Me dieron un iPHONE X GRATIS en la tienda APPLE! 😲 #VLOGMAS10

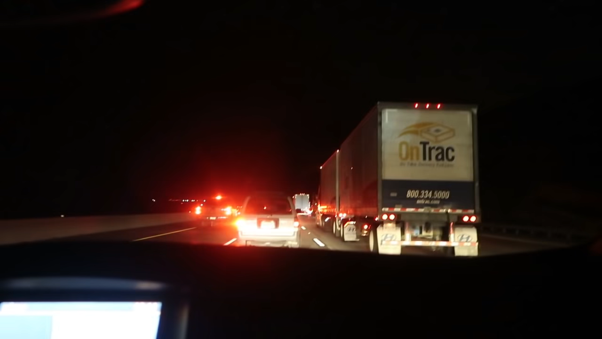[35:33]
Amigos, nos volvió a pasar. Ni siquiera es como una hora que sea así como pico, ¿verdad? Ni... No tiene sentido este tráfico. Comimos, nos abrimos para acá. Vieron que estaba haciendo de comer, comimos. Y también nos comimos acá una crepa.